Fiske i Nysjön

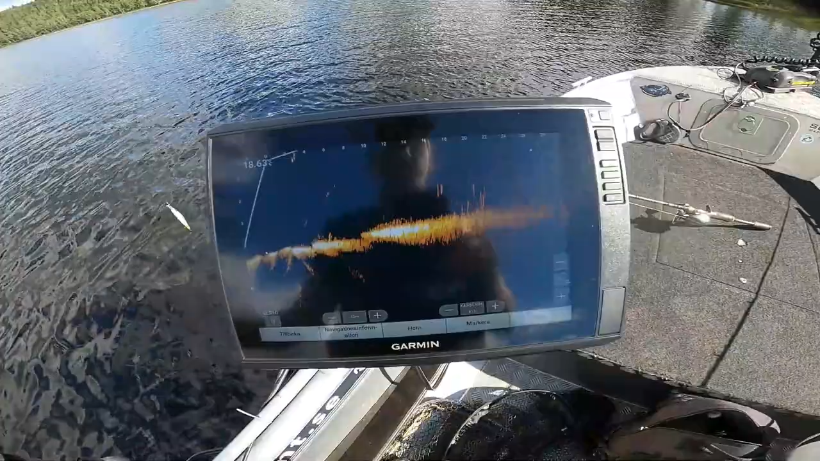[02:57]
Ingenting runt om så, utan de är precis vid den. Jaja, en fisk första stället. En bra start.